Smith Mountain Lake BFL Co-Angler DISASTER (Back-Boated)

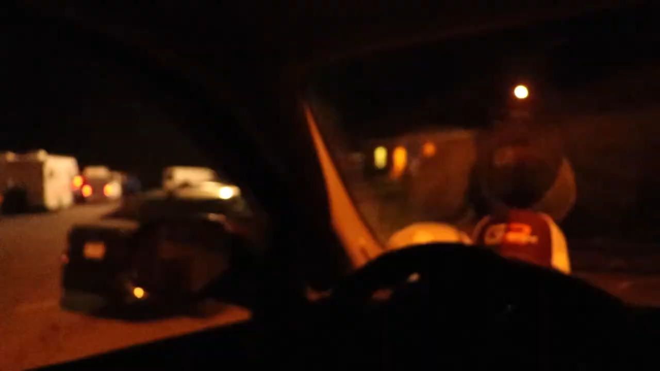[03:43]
All right. Update, guys. Made it to the rest area.